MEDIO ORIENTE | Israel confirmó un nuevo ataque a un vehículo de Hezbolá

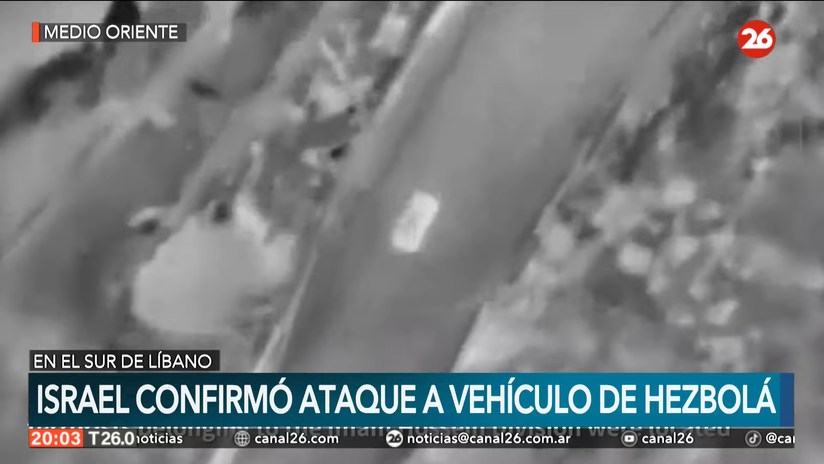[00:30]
Entonces, el ejército israelí informó este sábado haber atacado este vehículo en el sur del Líbano, como podemos observar, en el que asegura que iban a bordo varios integrantes de la milicia chi-libanesa, Hezbollah, que confirmó 6 bajas en total. Esto fue hoy, entre sus filas, aunque no aclara si todas fueron en el mismo bombardeo.
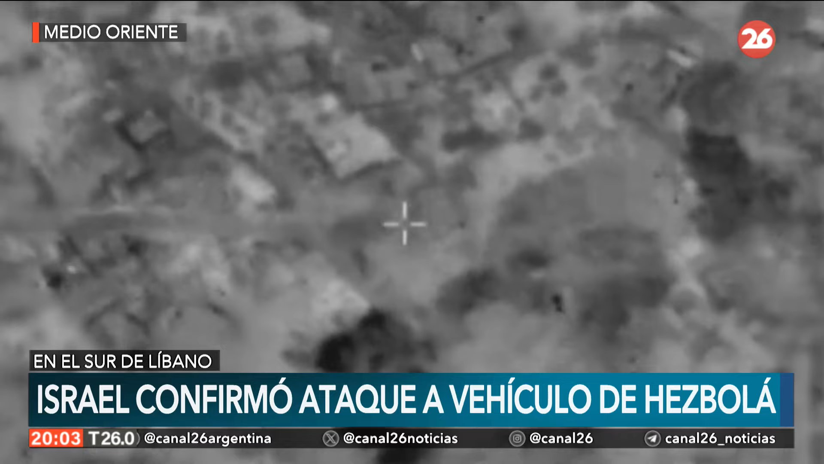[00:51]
Esto fue a través de un dron, estas imágenes que se van conociendo, un dron enemigo. Este vehículo atacó este vehículo esta mañana en la carretera de Nakura. Pasó esto en la zona de Jama, esto es en el sur del Líbano, donde este dispositivo de ambulancias se desplazó también al lugar para atender a las víctimas de este ataque.